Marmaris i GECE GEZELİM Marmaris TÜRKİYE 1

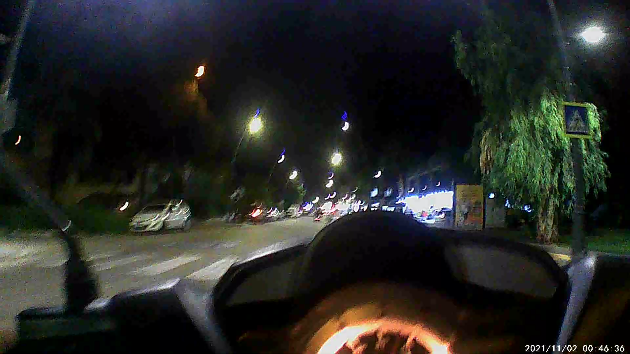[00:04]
İçmelerin merkezine geldik. Burası merkez 1 Bir de o işin merkez 2'si var.
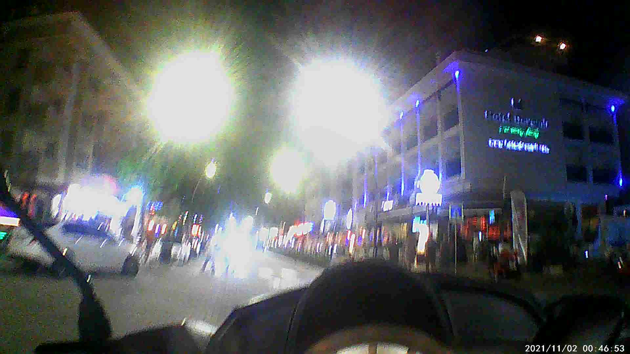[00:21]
Yine burada da barlar, psikolar, kafeteryalar, restantlar, yine
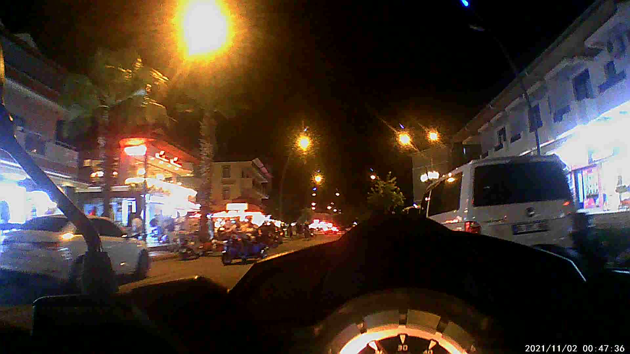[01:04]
Buralar, restoranların, barların yine yoğun ve dolu olduğu bir alan. Burası güzel tutulur. Kent bar diye bir yer var. Güzel yakaladı. Dır müşteri. Tatlı gider. İyi.